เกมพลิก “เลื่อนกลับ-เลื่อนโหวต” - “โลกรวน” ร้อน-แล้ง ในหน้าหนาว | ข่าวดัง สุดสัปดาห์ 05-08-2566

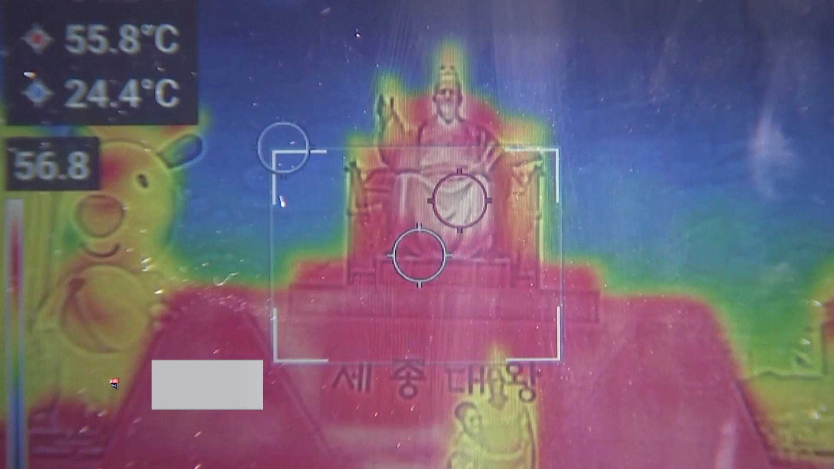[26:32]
On screen: max 55.8°C, min 24.4°C
วย 만약 ข้าด le 11 rund 2 ความร้อน น้ำทางภาพบรรรแฮนนаетอุ้นภภ Fore Alfred est あ ให้เห็นัง delegatesจนภาพเป็นสีแดงในภาพ tractorจะล huntingเจียดส่วนจุดที่เป็นสีฟ้า อุณภภูมิต่ำสุด ที่ 35.
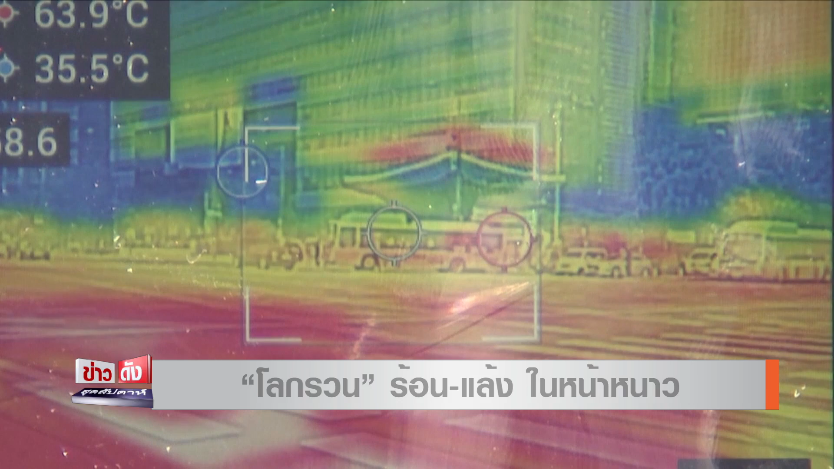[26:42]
7 องศาเซลเซียดจุดสีขาว คืออุณภภูมิเฉลี่ย
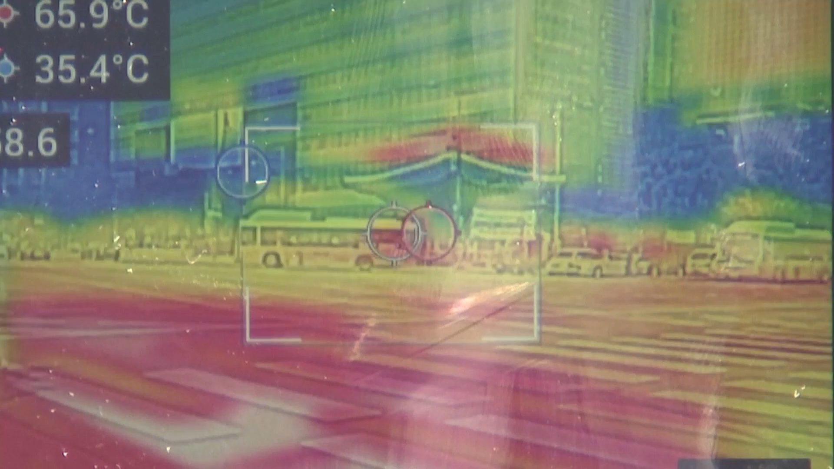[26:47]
On screen: max 65.9°C
ส่วนที่พระชวังเคียงบกในกรุงโซ จ
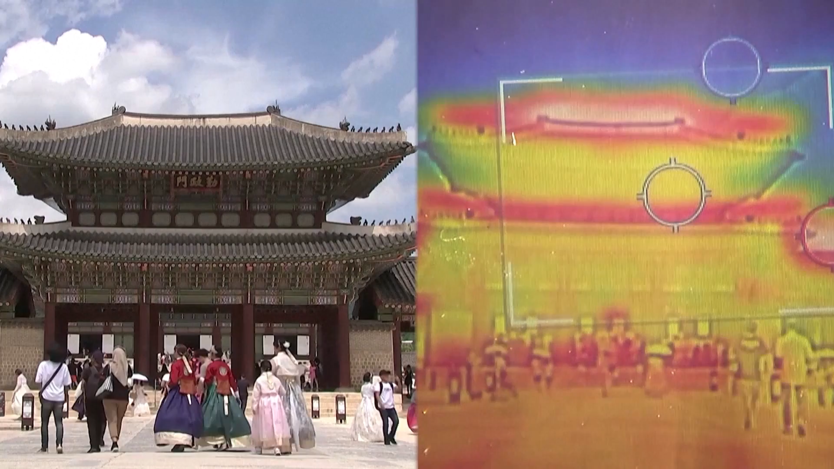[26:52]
ุดที่เป็นสีแดงเข้มคืออุณภภูมิสูงสุด 53.
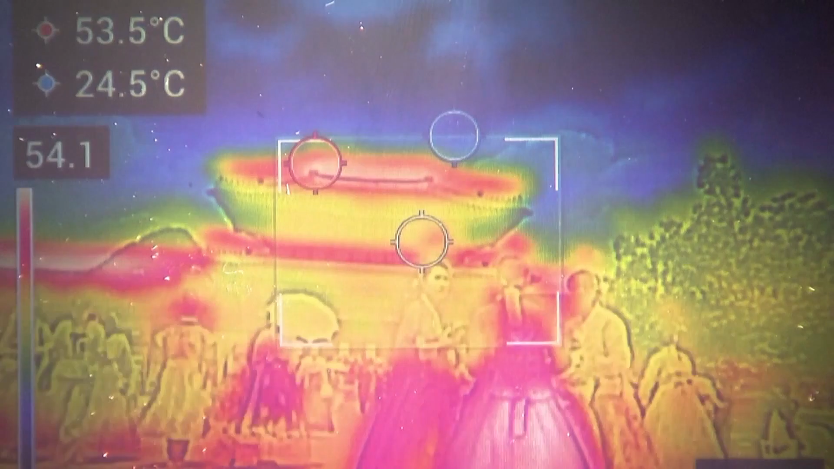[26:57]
5 องศาเซลเซียดภาพอาคารนำสันในโซ จากกล้องไถภาพความร้อนจุดที่เป็นสีแดงเข้ม คืออุนหภูมิสูงสุด 42.
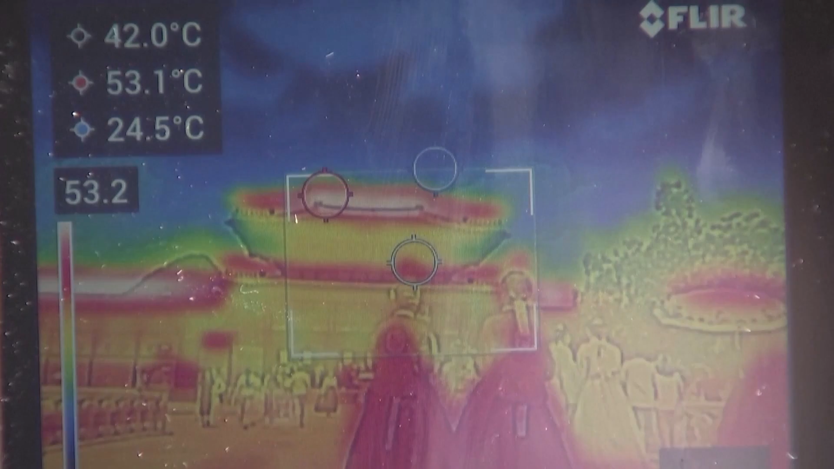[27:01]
On screen: spot 42.0°C, max 53.1°C, min 24.5°C
5 องศาเซลเซียดอีกภาพจากกล้องถ่ายภาพความร้อน ที่ประตูนำแดมมุลแสดง
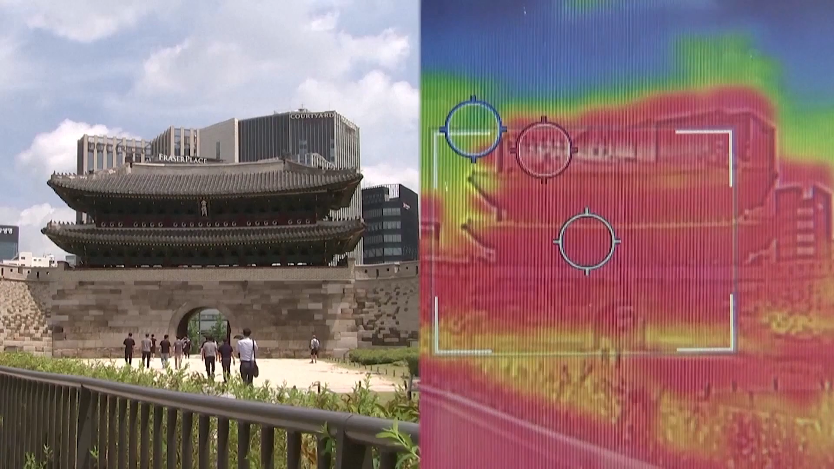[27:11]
อุนหภูมิ 38 องศาเซลเซียดเป็นสีแดง
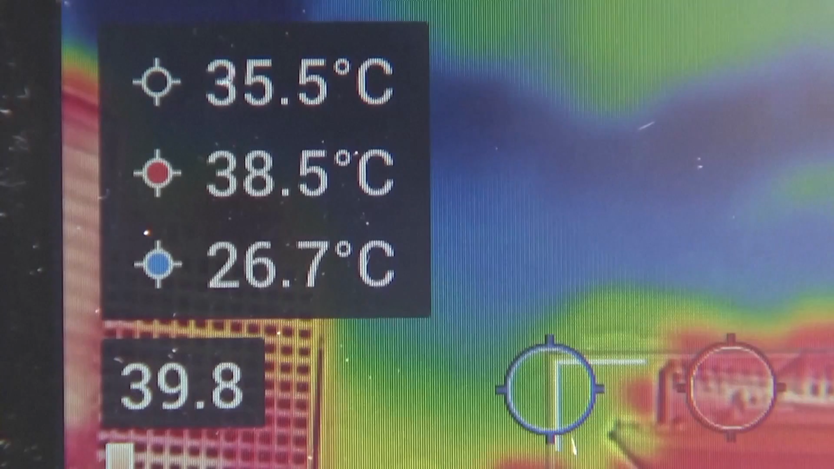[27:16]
On screen: spot 35.5°C, max 38.5°C, min 26.7°C
กล้องถ่ายภาพความร้อน จะแสดงถึงอุนหภูมิร้อนสุดหรือเย็นสุดของวัตถูที่ถูกถ่ายภาพโ
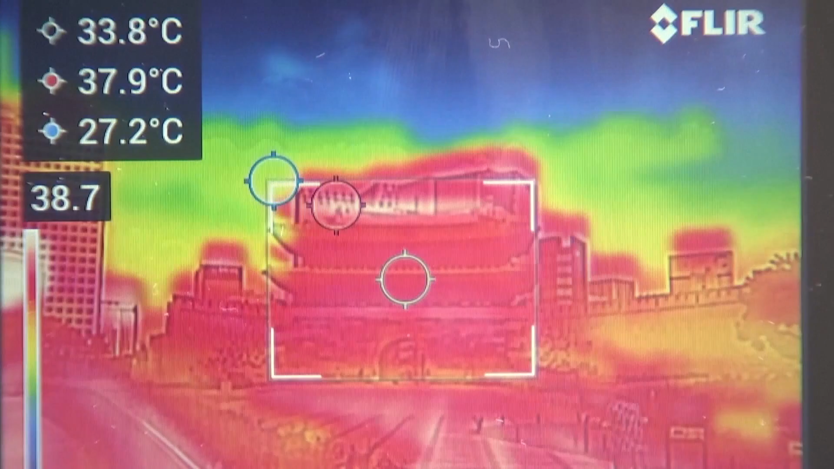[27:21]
ดยยิ่งมีสีแดงเข้มมากเท่าใด ก็ยิ่งแสดงถึงอุณหภูมิของวัตถุนั้นแต